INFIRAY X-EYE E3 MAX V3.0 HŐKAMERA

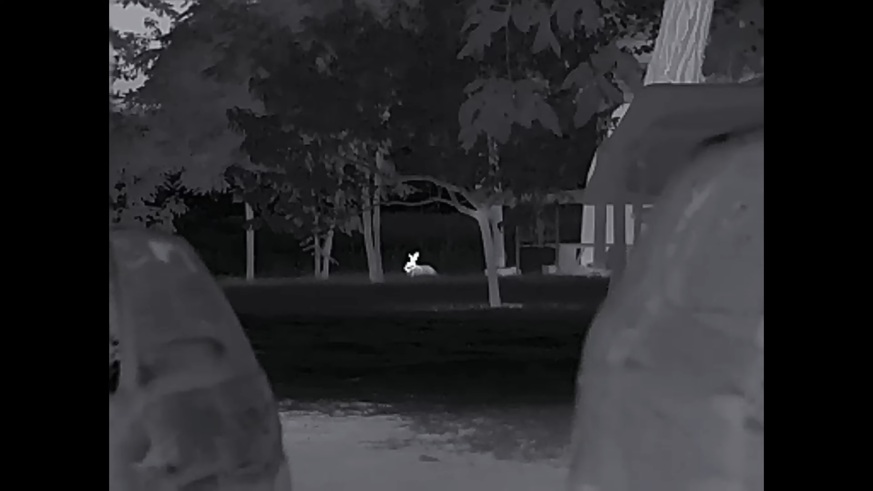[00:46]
A gyártó a termikus érzékenységre és a professzionális OLED kijelzőre helyezte a hangsúlyt.
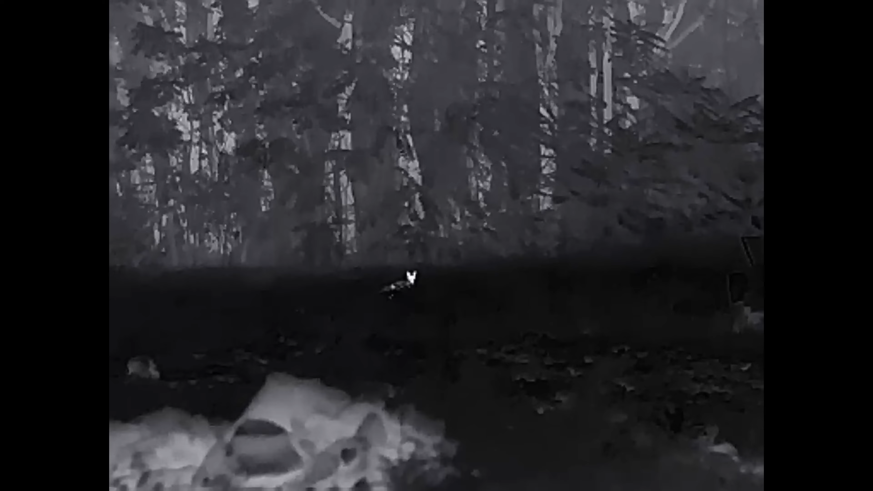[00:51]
Lehetővé teszi a legkisebb hőforrások észlelését és megfigyelését bármely napszakban. A vadász felhasználóknak óriási segítség, hogy még nagyobb távolságokról is felismerhetőek, megkülönböztethetőek a hőforrások.
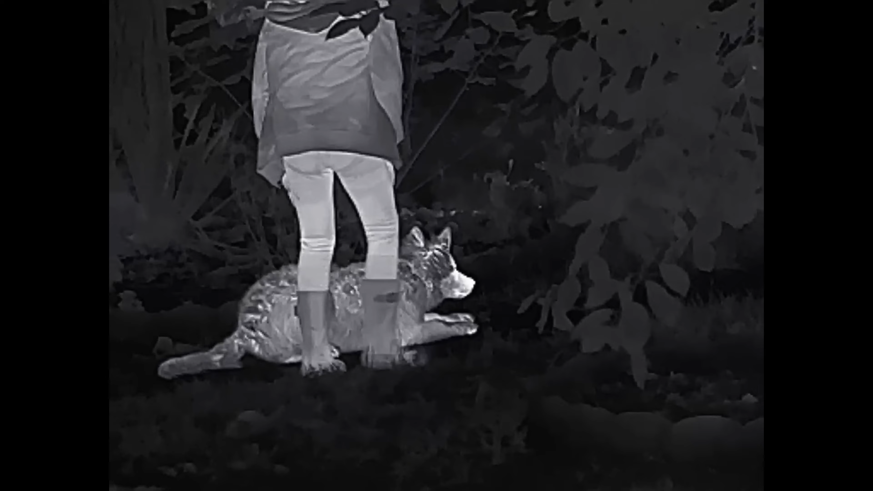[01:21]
Az 50 Hz-es képfrissítés folyamatos, teljesen akadálymentes képet biztosít.
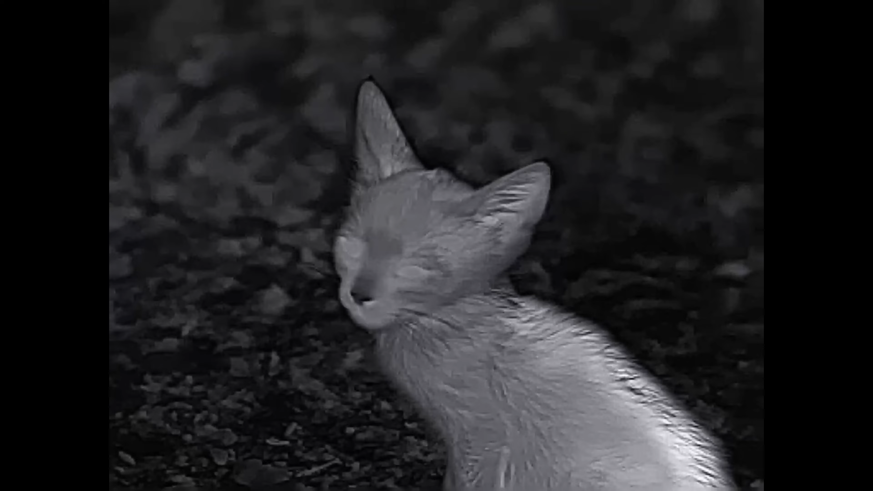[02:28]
és a legújabb szoftverek segítségével már a digitális nagyítás pixelesedése is sokkal kifinomultabban van elmaszkolva. Ezáltal ezek már valóban használható nagyítások.
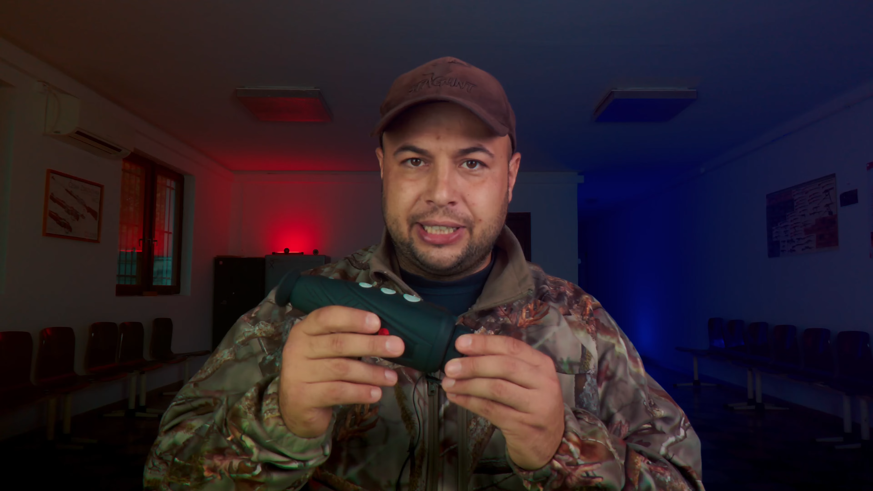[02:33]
Fekete kiemelés, fehér kiemelés,
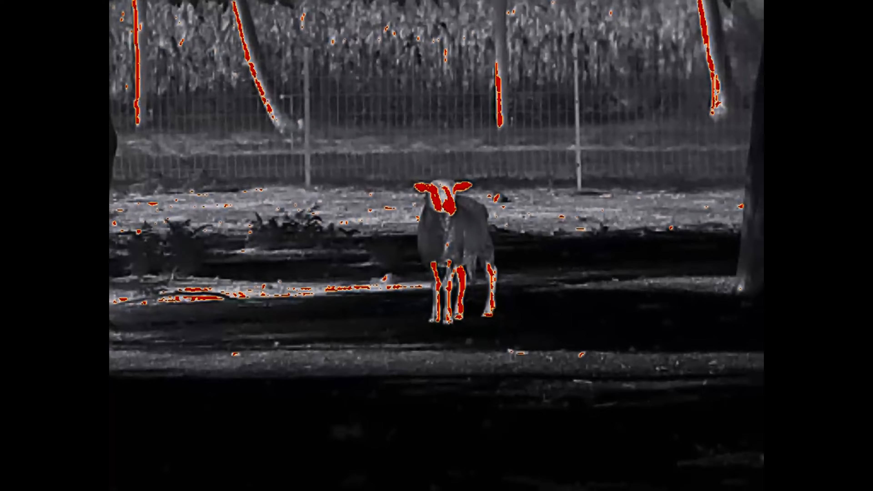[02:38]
piros kiemelés és pseudo-üzemmód segíti a felhasználót a különböző terep és hőmérségleti viszonyok között. A feladatnak megfelelő optimális érzékelésben.
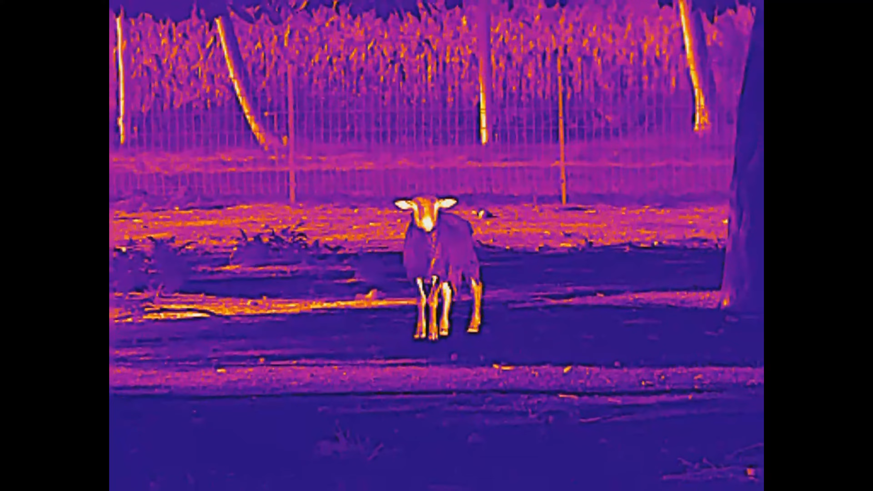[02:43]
Az aktiválható lézerpointer is gyarapítja a hasznos tulajdonságok sorát.